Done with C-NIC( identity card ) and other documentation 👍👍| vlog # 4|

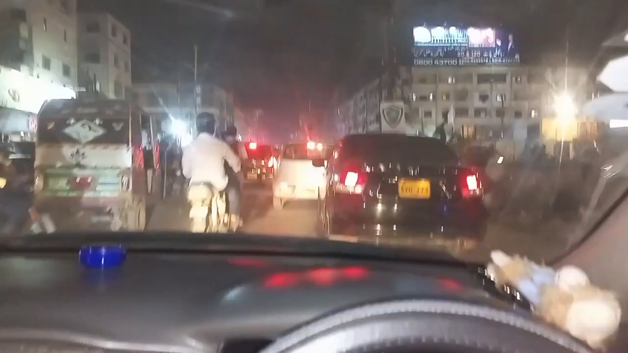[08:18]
इतनी रश है, पता नहीं अब कब पहुँचेंगे, इतनी रश है और इस टाइम पे भी इतनी रश होती है। मैं तो निकला लेट तक, रश कम मिलेगी, पर इतनी रश है यहाँ पर, अब पता नहीं कब पहुँचते।